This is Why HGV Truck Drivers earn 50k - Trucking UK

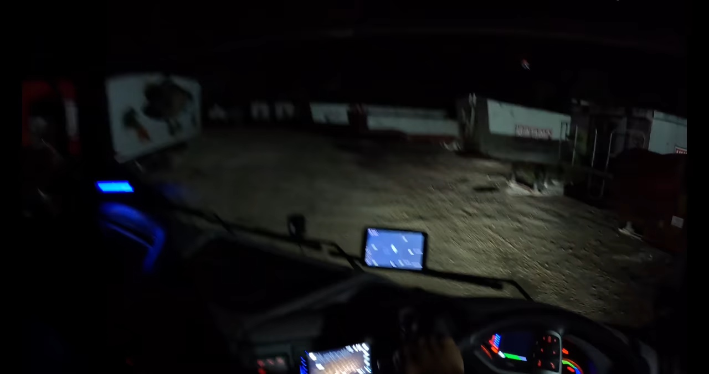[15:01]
so it's up to me where where i pack it i don't want to pack it there actually actually